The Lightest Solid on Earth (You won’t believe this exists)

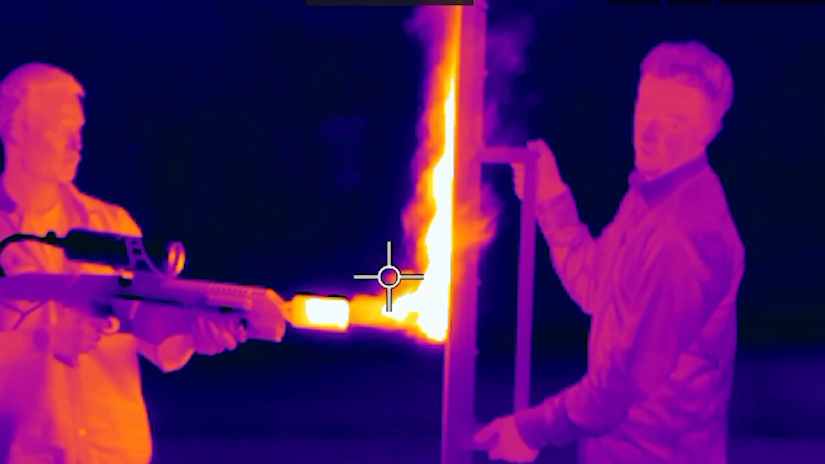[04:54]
The average temperature of the flames was around 1,200 degrees Celsius.